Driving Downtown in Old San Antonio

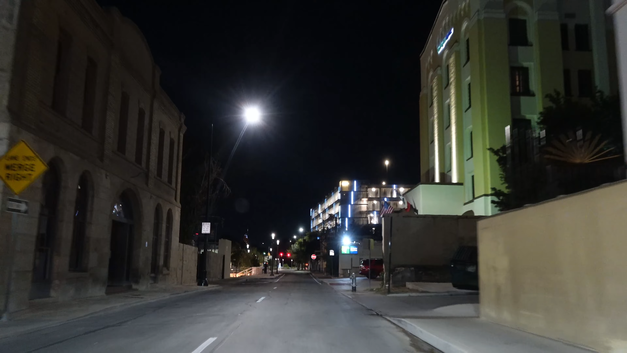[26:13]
besides hotels and tall buildings and,
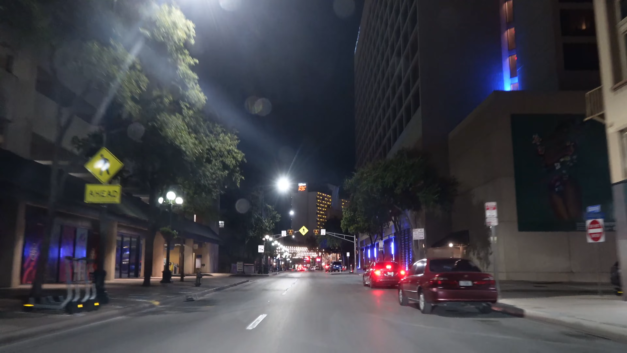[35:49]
Hotels left and right, front, the Hilton.
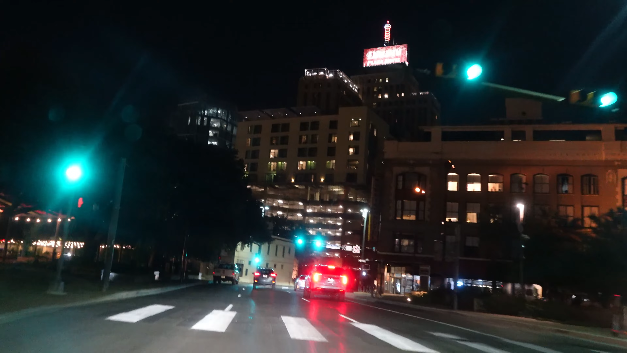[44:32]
and I'm on my way out of the city. Just wanted to show you some of the sights with this little bitty camera.
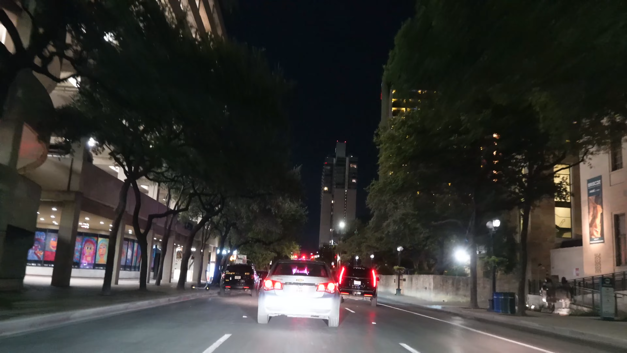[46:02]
Horse and buggy. I'm gonna let this guy go ahead of me. Just want to show you this.
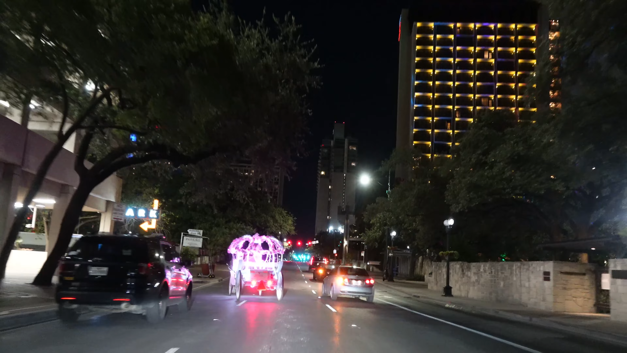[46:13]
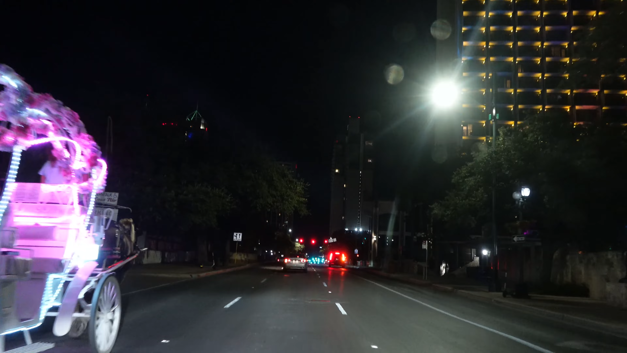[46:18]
So this is perfect time. It's 97 degrees here, so it's always a little bit warmer. Okay.
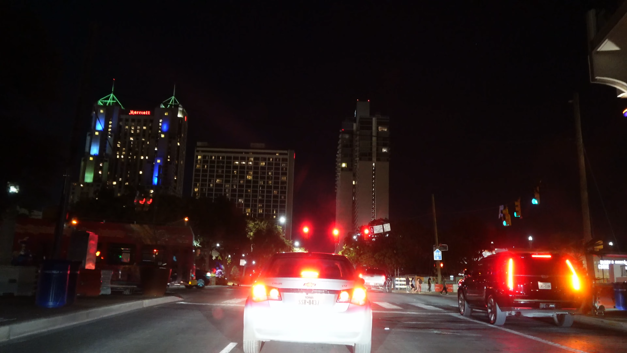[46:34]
In downtown area with all the cement. Hey, he's going faster than me. That's all right.
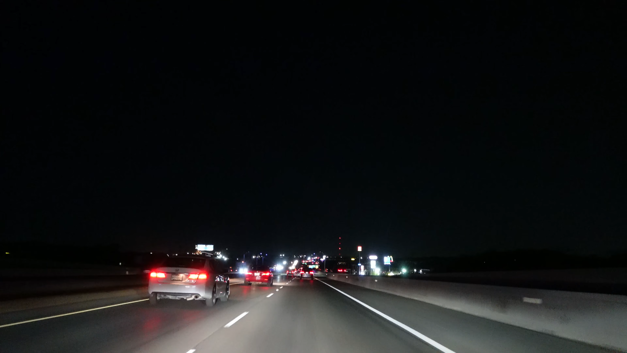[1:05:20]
Isn't that something? You can see how black the night sky is.
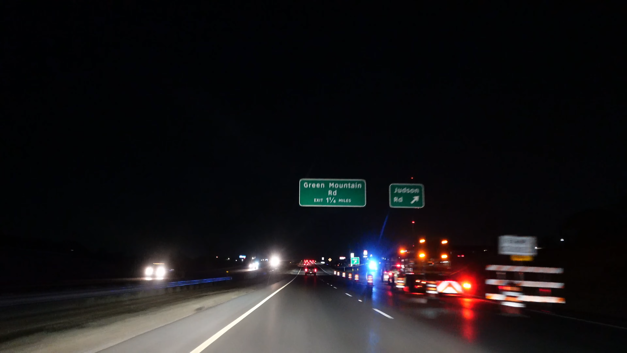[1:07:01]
Ramp closed. Okay. They're doing something.